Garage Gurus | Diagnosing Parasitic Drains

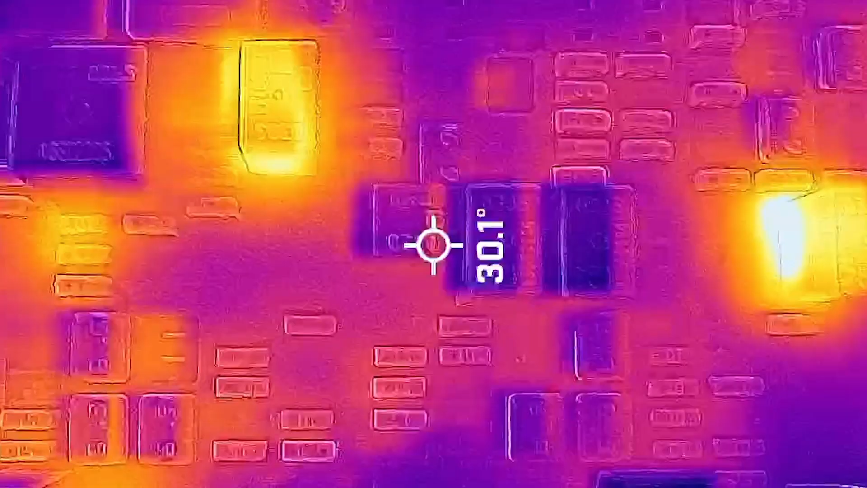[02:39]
seeing it's pretty obvious I've got two relays and you can see in the footage there that you actually see that read the numbers on the relays and the fuses it's very clear and I can identify really easily
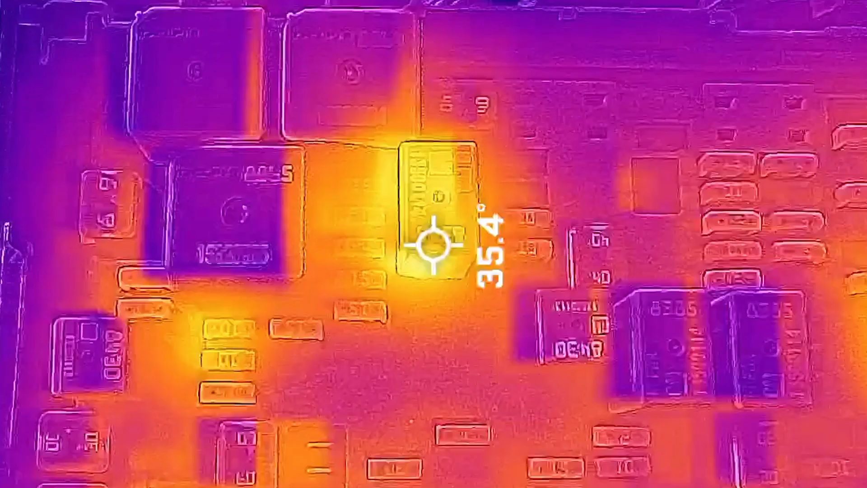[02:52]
that that relay is hot way hotter than the rest of them as well as that one and then we come over here to these two fuses because I've identified these two right here there's definitely a hot spot right there all right and it's kind of more on one than it is the other and if you can get your hands you know still enough
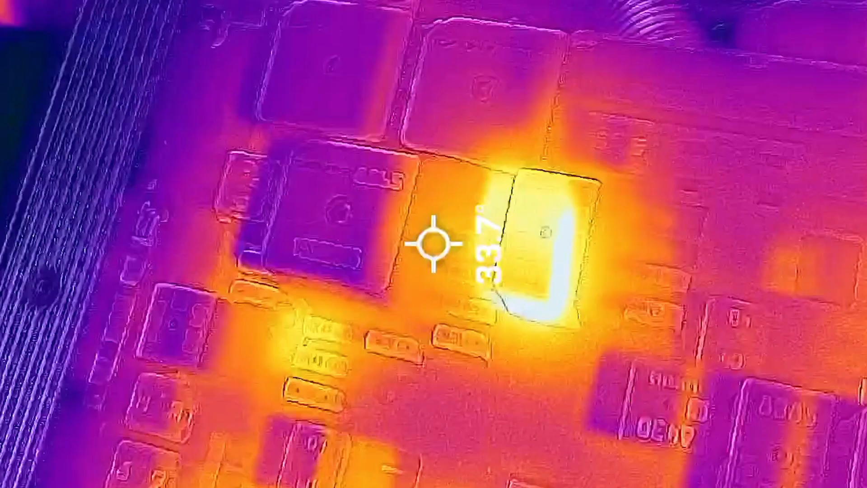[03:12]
you can get a good thermal reading actually on it to see see what it what the temp is so now that we have identified those two relays in